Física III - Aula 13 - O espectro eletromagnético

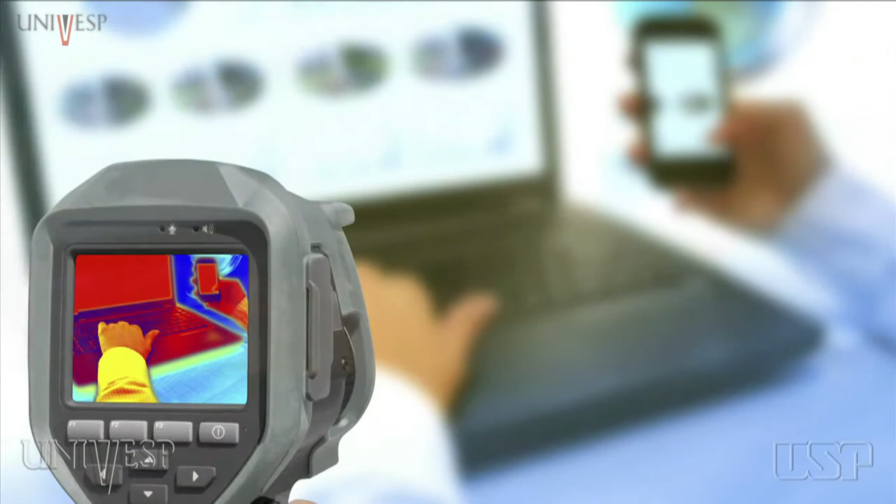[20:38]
Assim, ao se detectar a radiação emitida e traduzindo-a em imagens,